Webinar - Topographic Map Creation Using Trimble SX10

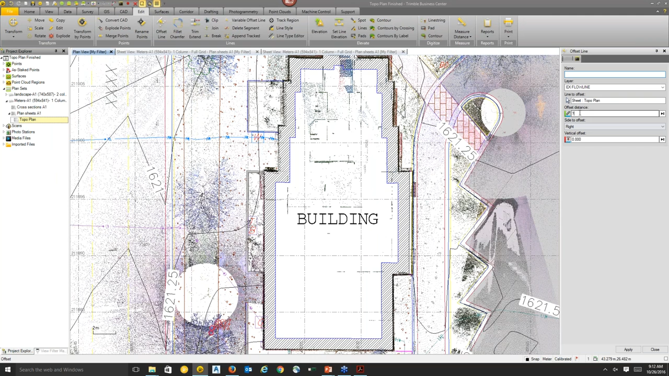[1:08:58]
And you know the distance, or you want to use the distance of a known feature. Let's see, we'll select this line. Distance, you can just select in the point cloud, and it will read that distance in the offset. And you can do the same thing with the vertical as well. Can the regions be joined so that a group is created, yet the region is still available for editing? I think before editing, you create a new region.